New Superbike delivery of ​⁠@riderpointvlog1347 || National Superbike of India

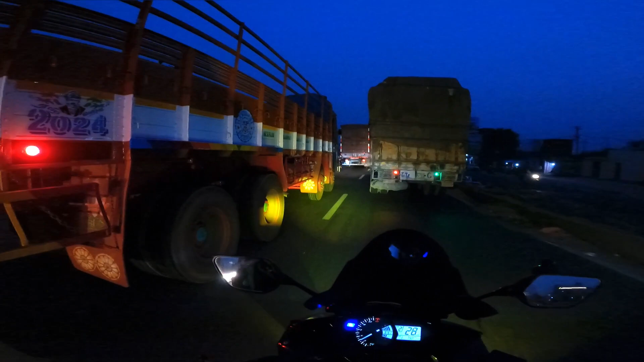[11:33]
इंडीड बहुत ज़्यादा डर लगता है ट्रक से, ट्रकों से, एक्चुअली ट्रक से नहीं। मैं एक काम करता हूँ, धीरे धीरे लेफ्ट लेन ले लेता हूँ, उसके बाद यहाँ से ओवरटेक करते हुए निकलता हूँ अगर पॉसिबल होगा तो।
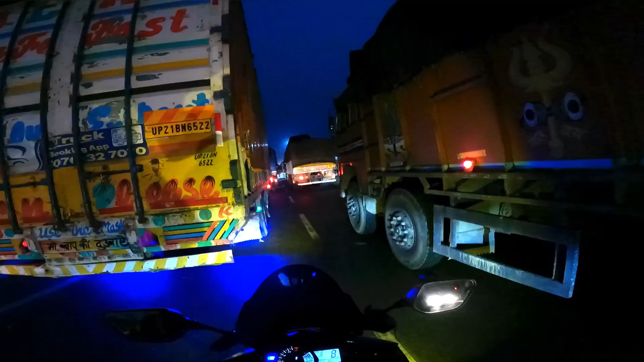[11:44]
गाइस, भीड़ देखो, कैसे जाऊं घर, कैसे
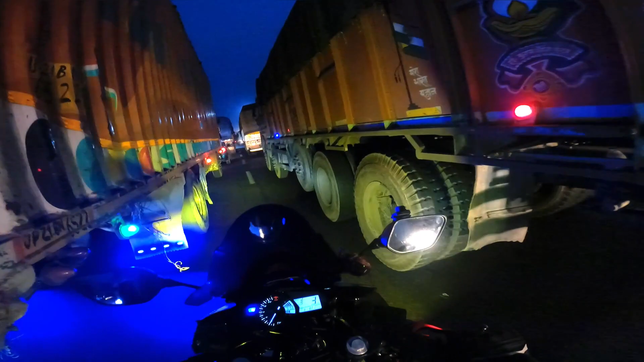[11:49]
कैसे जाऊं घर, इतना भीड़ में कैसे जाऊं। बस गार वाला ठोक ना दे, वही चीज का डर है,
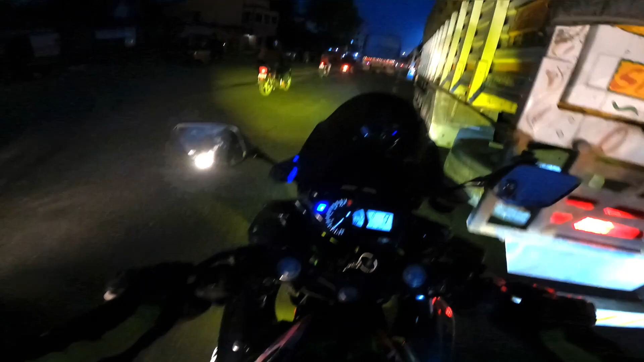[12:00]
क्योंकि वो तो कार में है, उसका कुछ नहीं होगा, मैं बाइक में हूं, मेरा बहुत कुछ बिगड़ सकता है।
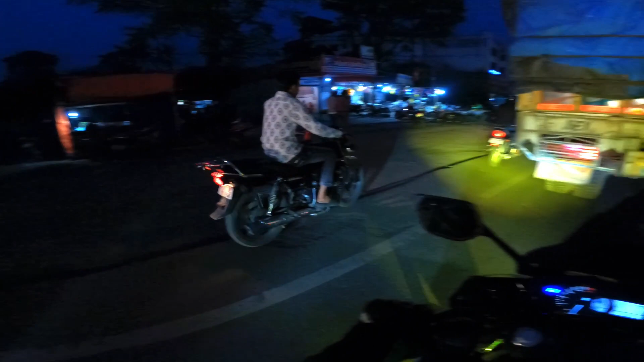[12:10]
लाइक आई एम नॉट टॉकिंग जस्ट इन पॉइंट ऑफ स्क्रैचेस, समझ लो। बाप रे बाप यार, खालसा होटल के पास इतना भीड़ है।
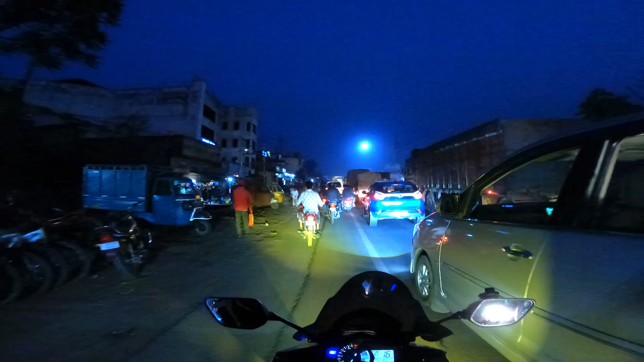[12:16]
ओह अच्छा, नहीं ये धनबाद वाला मोड़ है, गोविंदपुर मोड़, उसी लिए क्या पता घर कितना बजे पहुंचूंगा।
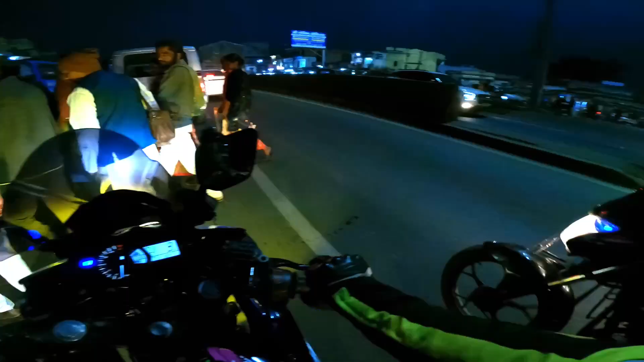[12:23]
थोड़ा ज़्यादा ही स्लो मूविंग ट्रैफिक है, 10-20 के ऊपर, 10 तो छोड़ो, लाइक 10-15 के ऊपर नहीं जा रहा है गाड़ी, इतना ज़्यादा ट्रैफिक है अभी यहाँ पे।
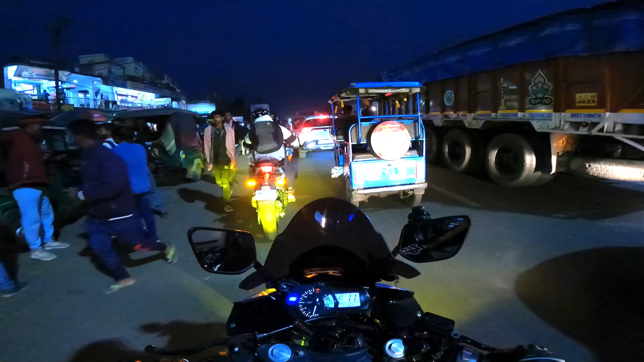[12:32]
अब पता नहीं कि यूजुअली ऐसे ही रहता है कि नहीं, हम लोग तो यहाँ के नहीं है, अनुपम भैया से पूछने से सही बताएगा।
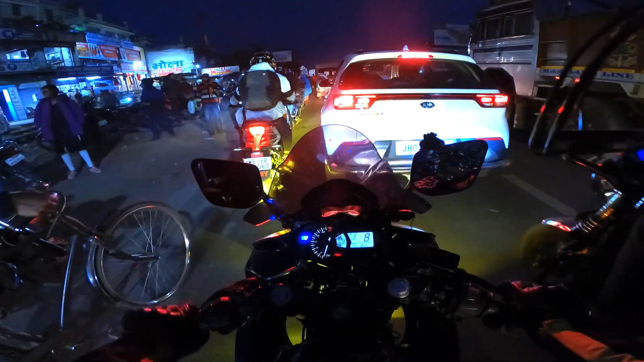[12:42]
अभी कैमरा ऑफ करने का चलता है, मैं सोनेट में ठोक देता।
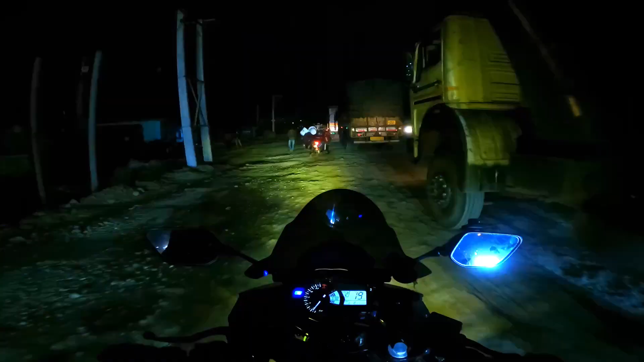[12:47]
सो बहुत ज़्यादा ट्रैफिक डॉज करने के बाद अब हम लोग आ गए हैं ये वाले, मतलब ऑफ रोड में,
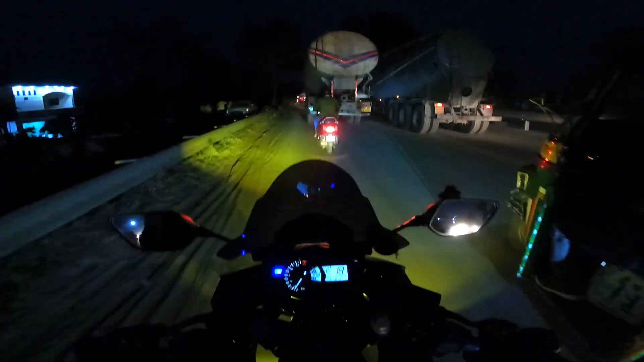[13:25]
और ये हम लोग क्रॉस कर रहे हैं फिलहाल अभी खालसा होटल, सो शायद इसके,
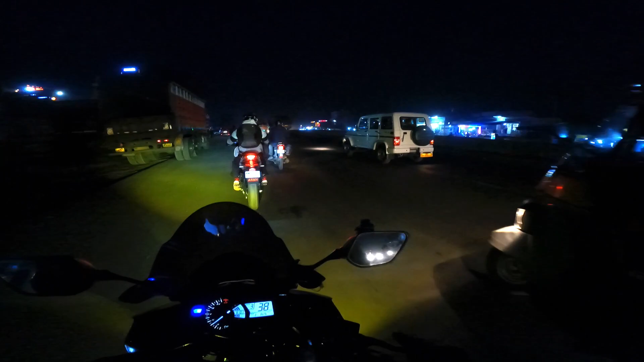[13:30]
हाँ हाँ यार यहाँ पे भी थोड़ा जाम लगता है, आई होप आप जल्दी निकल जाए यहाँ से।
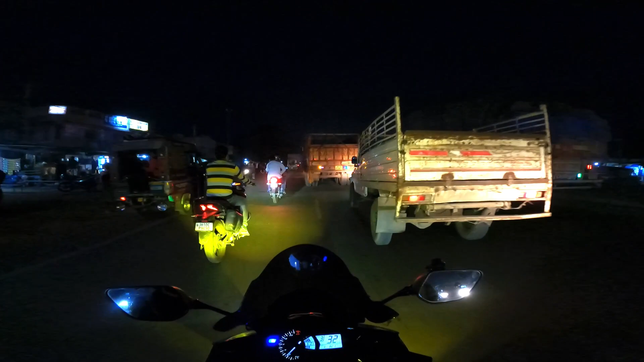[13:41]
दो दो लाइन में ट्रक नहीं चलना चाहिए भाई, बहुत, मतलब एक लाइन प्राइवेट कार्स के लिए रख देना चाहिए या प्राइवेट व्हीकल्स के लिए। चलो यार, गाड़ी हीट कर रहा था, थोड़ा खींच लिया तो ठंडा हो जाएगा।
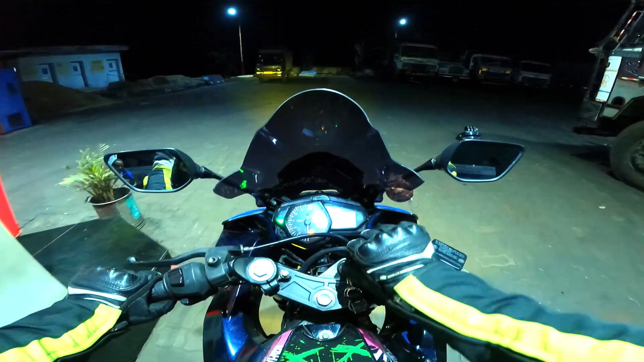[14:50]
88 किलोमीटर्स, किसका माइलेज के साथ, लेट्स सी 22.2, सही है भाई।
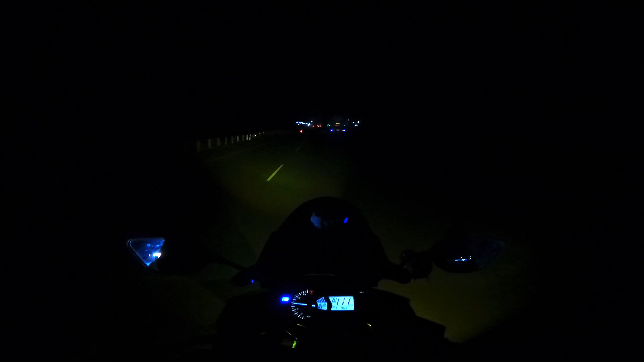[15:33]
चलो चलो चलो लेट्स गो गाइस, अभी रास्ता भी फाँका लाइक क्लियर हो गया एंड मैं भी आराम आराम से इकोनॉमी में चल रहा हूँ। देखते हैं ऐसे कितना देर में पहुँचते हैं, पहले जुबली का स्टॉप देखेंगे फिर घर का। सो आई एम क्रॉसिंग द माइथन टोल गेट, बहुत ज़्यादा डस्टी है।
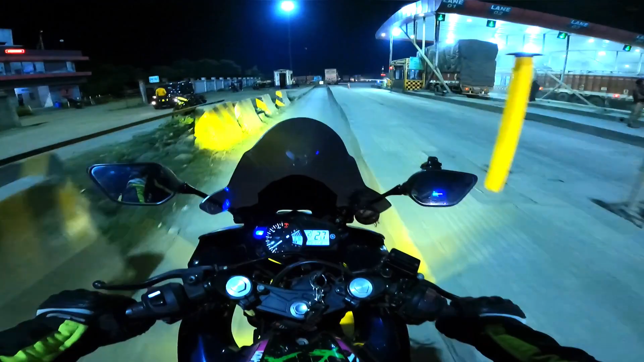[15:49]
इट्स बीन 45 मिनट्स एंड 42 किलोमीटर्स अभी तक,
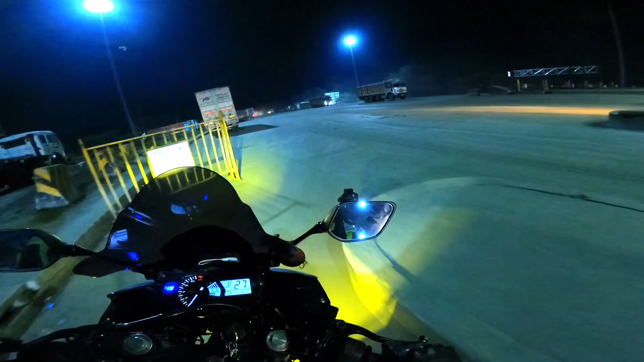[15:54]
45 मिनट्स 42 किलोमीटर्स, गुड गोइंग। मेरा मन था 60 किलोमीटर का एवरेज अगर मेंटेन कर पाऊँ देन इट वुड बी ब्यूटिफुल, स्पेशली घर तक। चलो हो भी सकता है, लेट्स सी। जिस चीज़ का डर था वही हुआ, माइथन में ट्रक का जाम, बाप रे, या इससे निकलना बहुत ज़्यादा डिफिकल्ट रहता है। चलो टारगेट वेस्ट, अभी लेट होगा।